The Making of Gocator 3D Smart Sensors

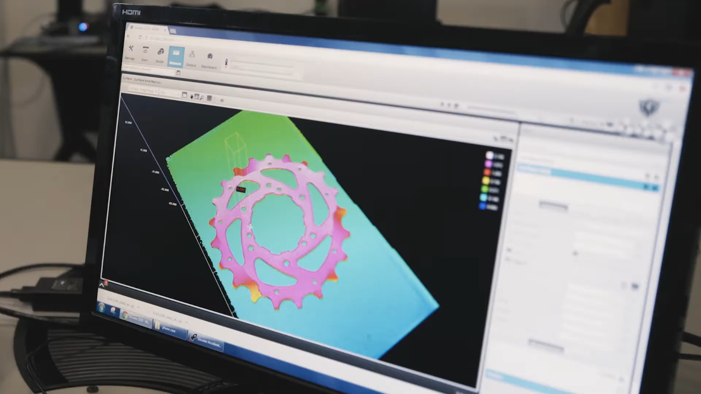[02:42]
Creating a 3D scan and measuring key features is fast with point-and-click simplicity.
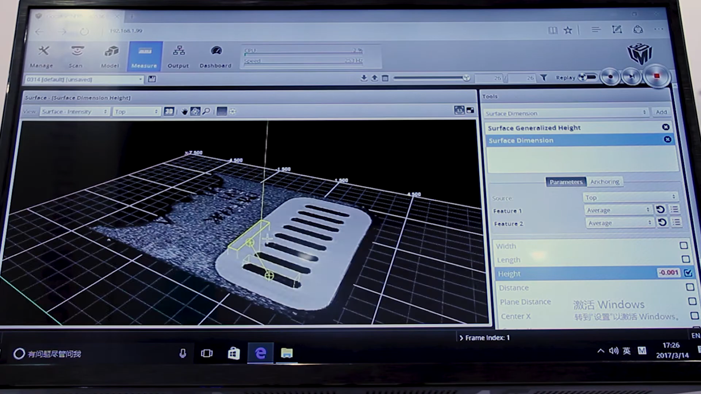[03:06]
The GoCator makes 3D easy to use so customers can leverage the benefits of this exciting technology to improve their business.